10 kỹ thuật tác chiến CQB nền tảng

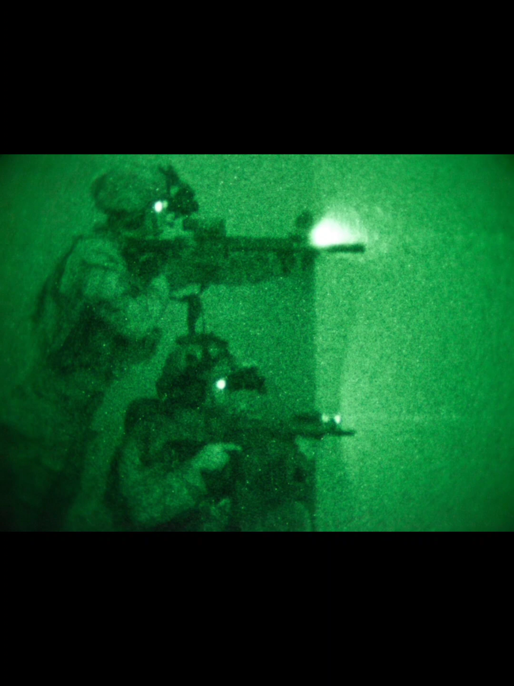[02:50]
Hilo Stack trồng cao thấp 2 quân nhân đứng cạnh nhau, 1 người nắm súng ở vị trí cao và người kia ở vị trí thấp, để tối đa hóa góc quét và bảo vệ.